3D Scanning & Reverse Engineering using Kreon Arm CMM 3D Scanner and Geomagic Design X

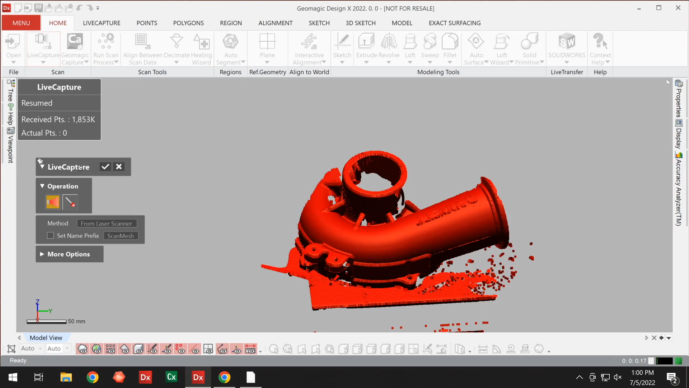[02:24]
The more perpendicular you are with the scanner, the better quality of your scan will come out. It's very much like painting a picture.
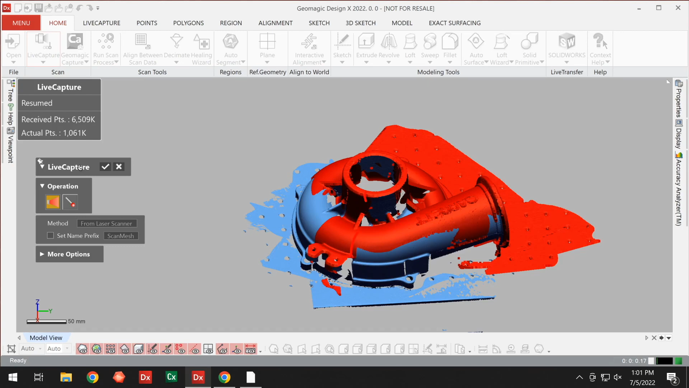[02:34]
Now you can see that every once in a while,
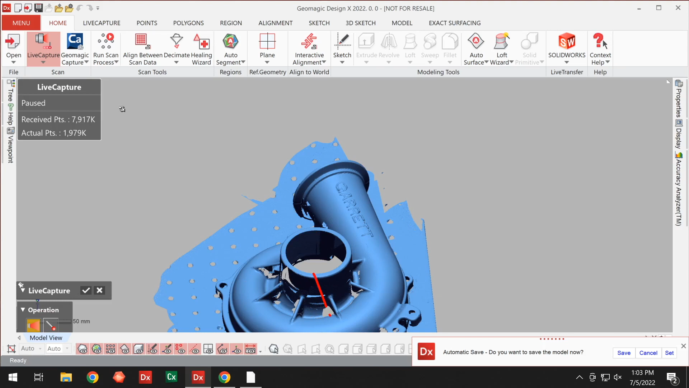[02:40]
the camera will shift to help the user see what they're scanning a little bit better.